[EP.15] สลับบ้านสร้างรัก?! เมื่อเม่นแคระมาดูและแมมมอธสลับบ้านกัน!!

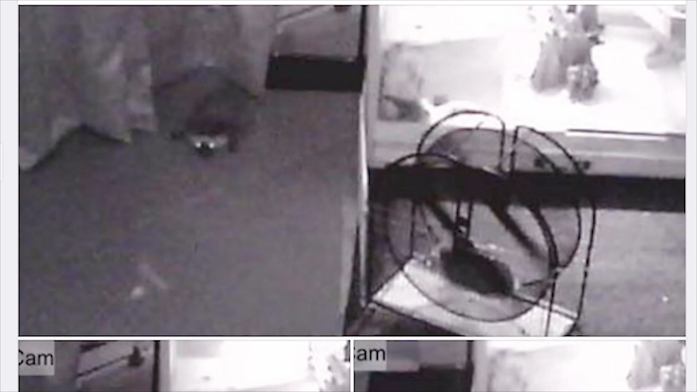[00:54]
ล้วก็นอนปลุกอยู่ตรงนั้นเลยเน า ะ นอนดูอยู่นานเลยแหละ ไม่รู้ว่าเขาปิ๊งมาดูหรือเปล่า เขาชอบสาวแก่เหรอ หรือว่าเขาช
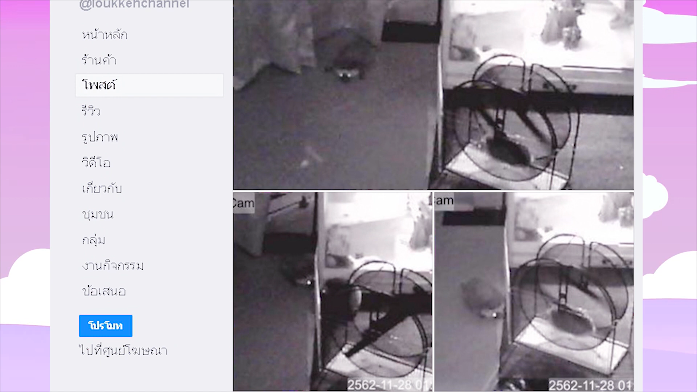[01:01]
อบสาวออกกำลังกาย ใช่แน่ๆเลยเหมือนแบบนี้เลย
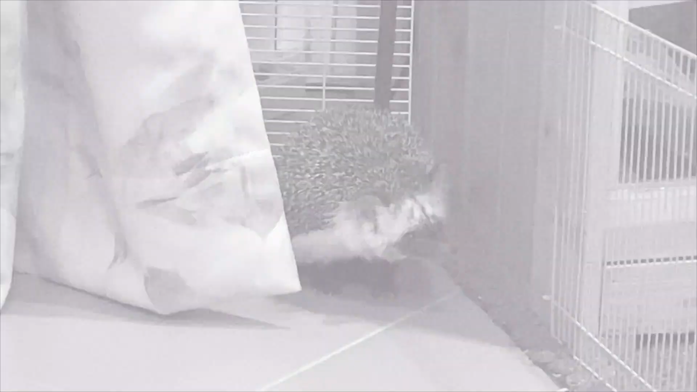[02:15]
่ยิ่งงงเลยครับฉันมาทำอะไรที่นี ่ฉันมาทำอะไรที่นี่ตอนนี้มาดูยังดูลังเลอยู่นะครับว่าจะขึ้นชั้น2ดีหรือเปล่า